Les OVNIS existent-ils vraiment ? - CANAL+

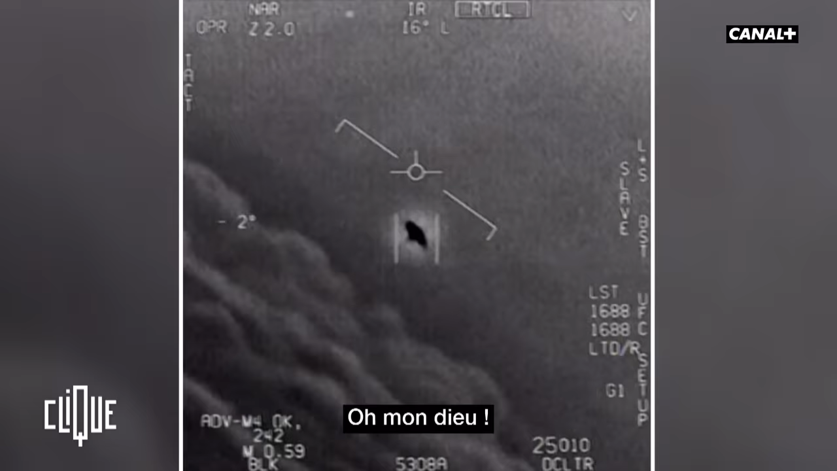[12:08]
Cette petite vidéo, c'est incroyable. We're all going against the wind. The wind's 120 knots to the west.
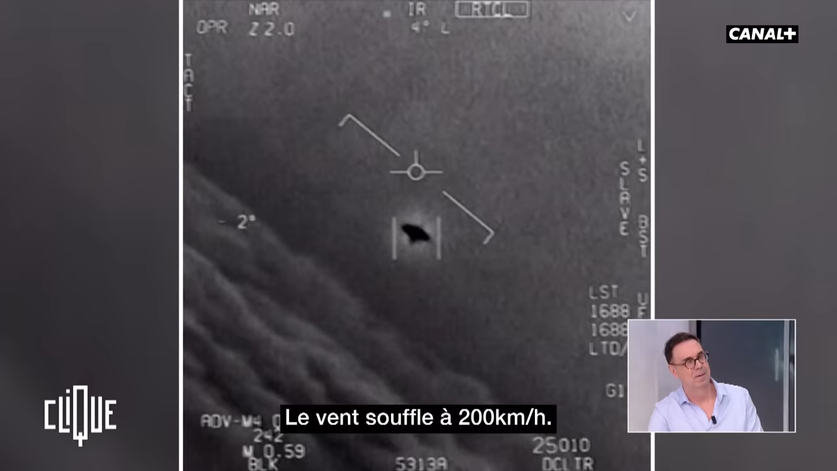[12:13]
Look at that thing, dude. It's rotating.
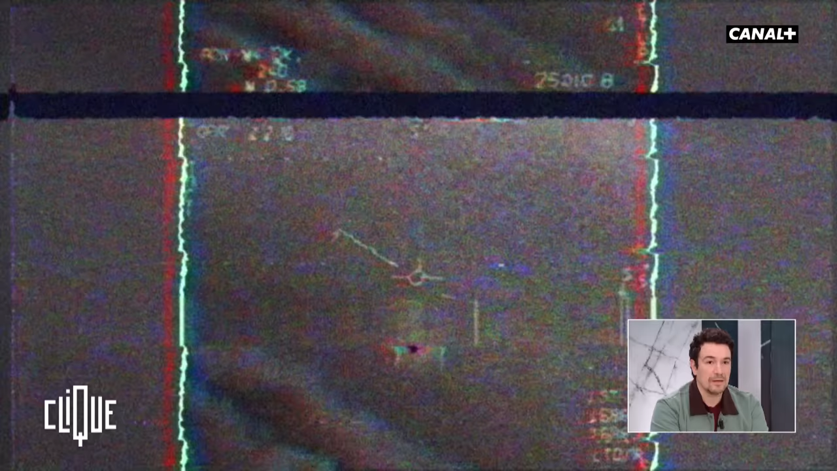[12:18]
Nickel 6-1, Tango, Roger, moment. Oh, got it!
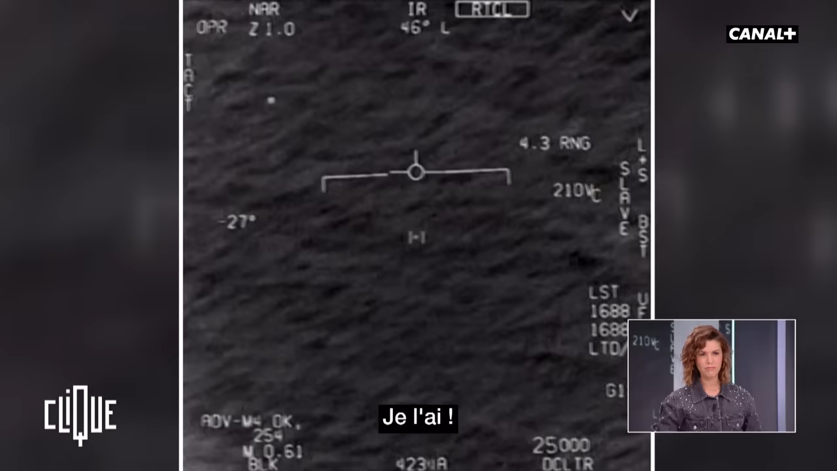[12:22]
Roger, there's trouble shooting.
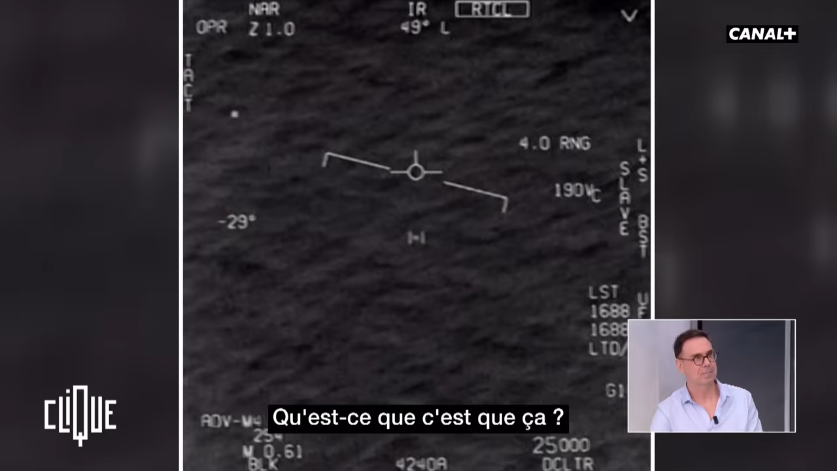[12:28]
Can you box moving target? No, I took an auto track. Ah, okay.
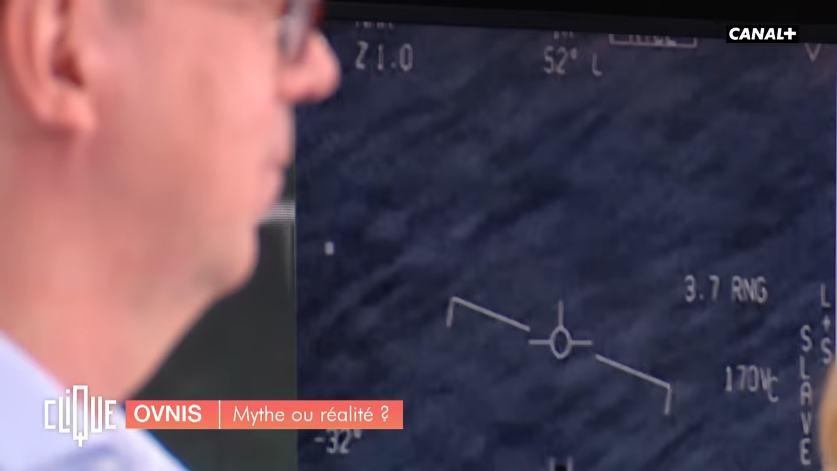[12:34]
Ça, c'est les images qui m'ont le plus impressionné de tous les temps. Là, les mecs sont hyper contents, ils crient de joie parce qu'ils... Ouais, c'est incroyable.